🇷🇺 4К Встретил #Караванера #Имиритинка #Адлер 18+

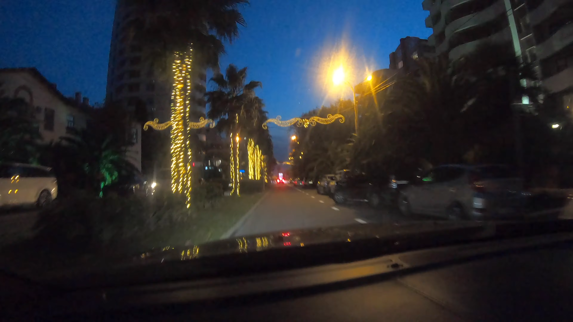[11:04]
тут запутаться можно прям пипец такая межуха идет тут сейчас так кажется есть полосы где только автобус такси ездит не пойму даже поэтому вот еду по навигатору строго
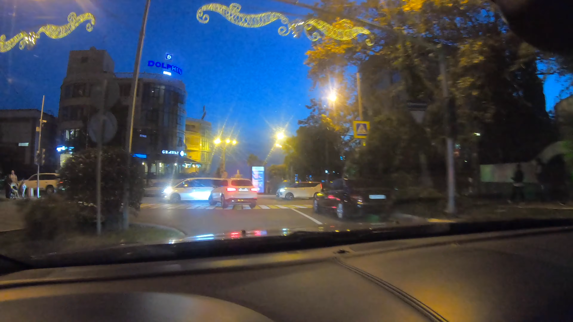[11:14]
ну вот здесь я вчера гулял куча машин друзья односторонние движения сейчас надеюсь тут меня пустят